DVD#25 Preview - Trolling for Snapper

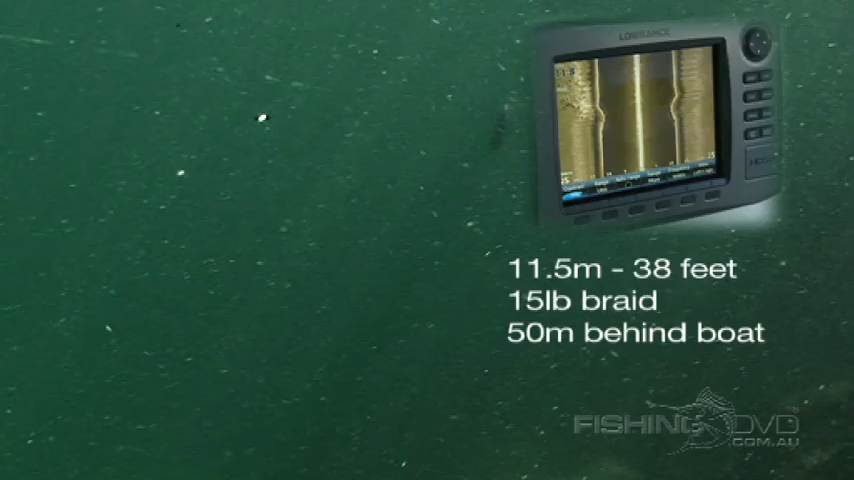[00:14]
shuffling along, stirring up sand and silt like you'd want a lure for a flathead and